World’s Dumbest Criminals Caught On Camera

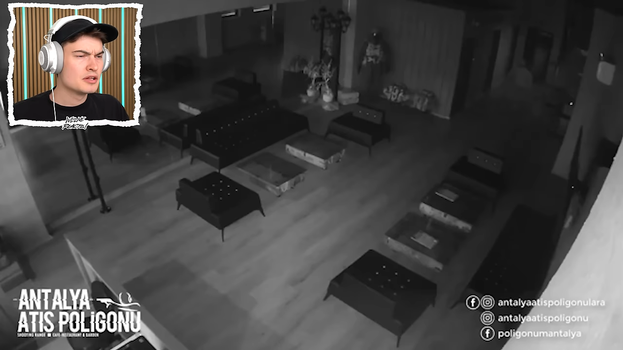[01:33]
This person looks quite smart. They've got a mask over the face. Oh, the. Ha! He just got scared of himself in the mirror. Do you wanna join the reaction video?